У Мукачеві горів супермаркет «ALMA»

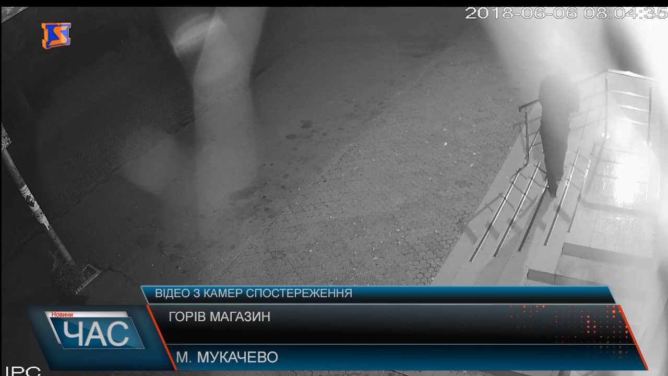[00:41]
На камері відеоспостереження видно, як хтось обливає магазин невідомою речовиною, згодом запалює сірник. Замить фасад супермаркету «Алма» у вогні. Попередня правова кваліфікація – це спроба умисного пошкодження майна.